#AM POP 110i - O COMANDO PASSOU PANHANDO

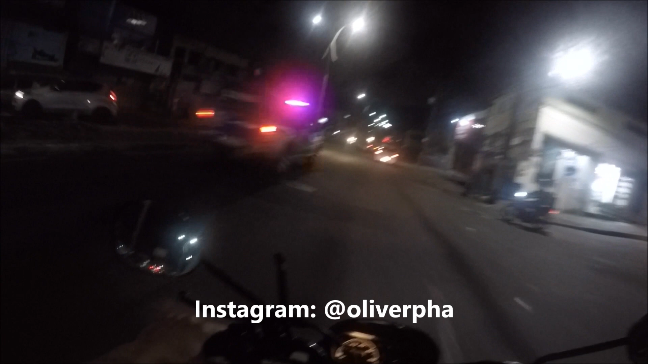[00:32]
Ali até tem um calibrador, mas tá tudo fechado ali, velho. É, a polícia passou aqui apanhando, pai. Tomara que os postos aí da frente estejam abertos, galerinha. Porque como vocês viram no vídeo anterior, eu tô procurando aqui um posto pra tá calibrando o pneu de trás da moto, né? Só pra eu me certificar que de fato o prego que tava no pneu não prejudicou a câmera, né?
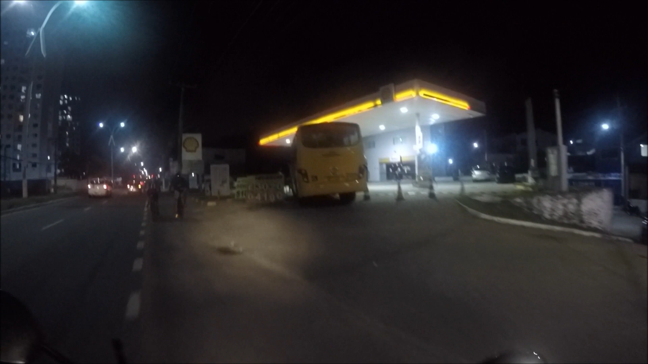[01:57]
Ah, tá fechado. Deixa eu perguntar aqui pra ele se dá pra calibrar.
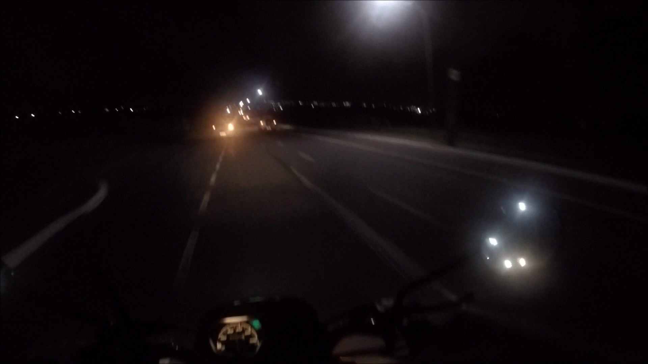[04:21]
Aí vamos indo aqui sentido... sentido região metropolitana, né? E logo aqui na frente tem um posto. Que é 24 horas. Aí no reto aqui a gente vai pra Lauro de Freitas, que é a região metropolitana.
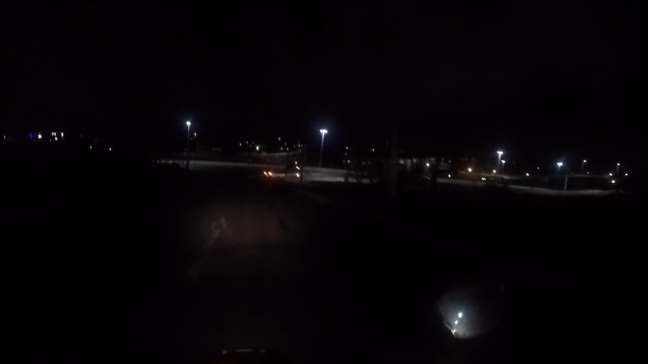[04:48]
E pegando aqui, ó, a gente vai pra... A gente volta pra Salvador.
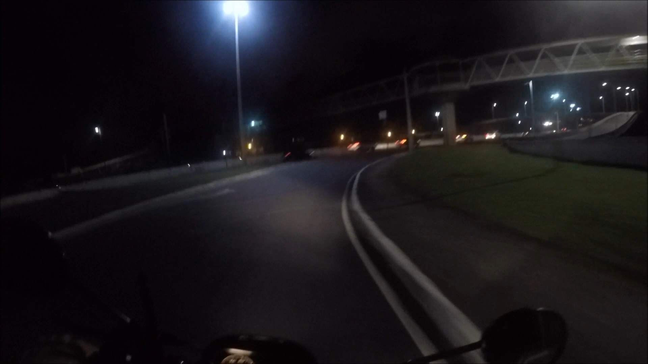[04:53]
O centro de Salvador. Aí logo aqui na frente tem um posto 24 horas. Esse caminhão aqui é o mesmo caminho do. Vocês viram os vídeos anteriores aí que eu fui no correio e tal, pra resolver lá o problema do correio. A entrada do correio é aqui, galera. Nessa entrada aqui, ó. Nessa entrada aí. Essa pista agora à noite deve estar bem sombria, viu? Não tem uma luz aí.